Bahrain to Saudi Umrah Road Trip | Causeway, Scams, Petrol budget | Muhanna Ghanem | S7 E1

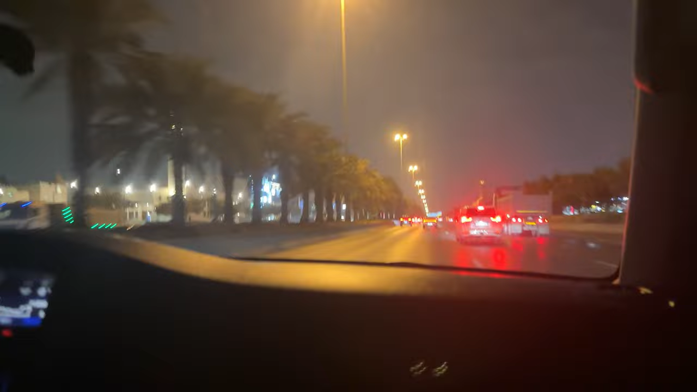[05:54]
that's it i'm driving under the speed limit because as you know there are so many cameras in
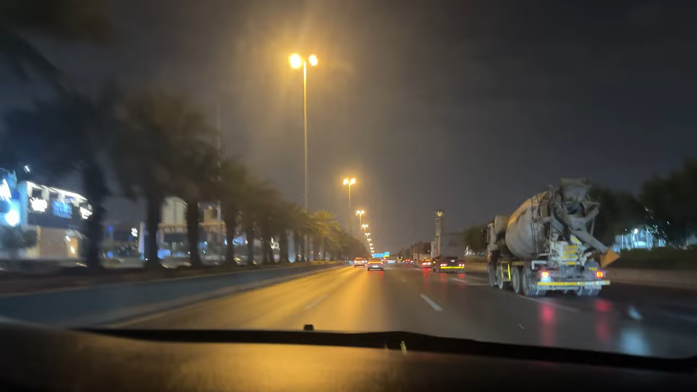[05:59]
saudi arabia and these fines are coming back to bahrain and to wherever in whichever gcc country you are there soon
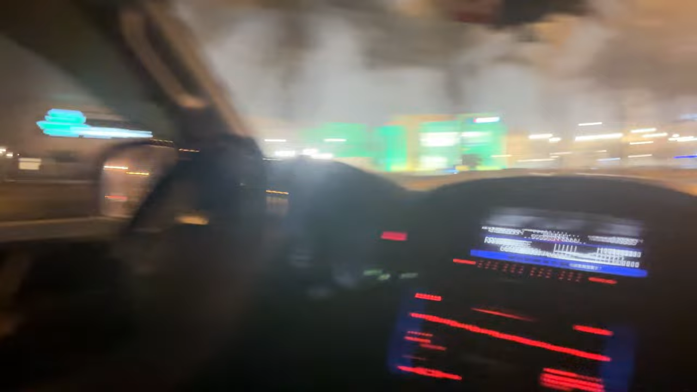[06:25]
and this beautiful thing this bridge it looks like it is for the monorail or metro so if you guys know what is this for comment and let me know now i have driven my car